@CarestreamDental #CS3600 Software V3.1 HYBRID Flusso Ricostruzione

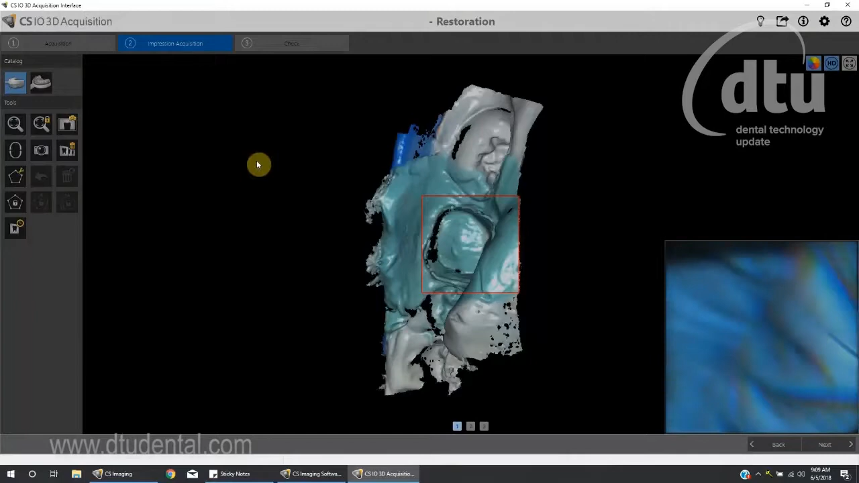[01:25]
e di registrare aree che non sono visibili allo scanner intraorale.
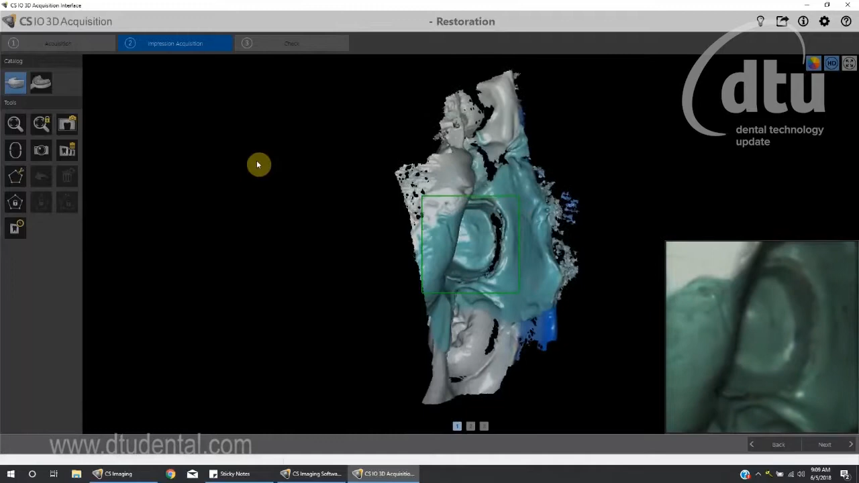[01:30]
Inserire nota nella diapositiva. Scansione della mascella
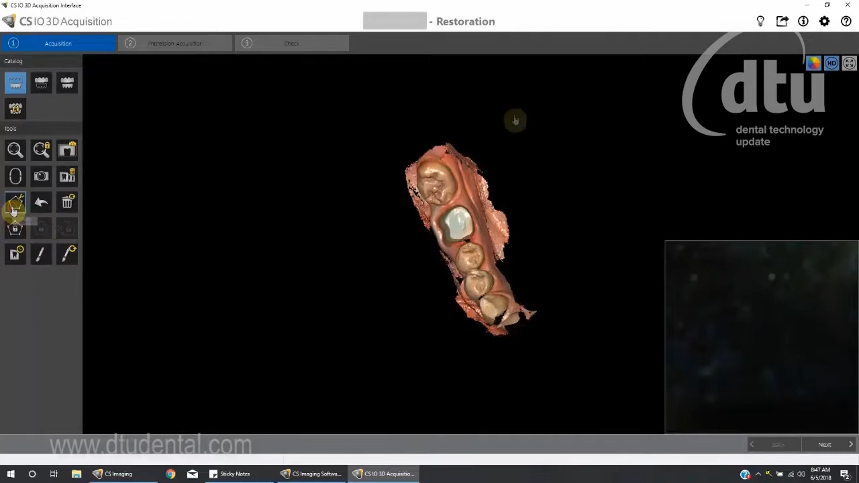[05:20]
Fate clic sullo strumento Brush, Pennello, per marcare l'area di margine sulla scansione in vivo,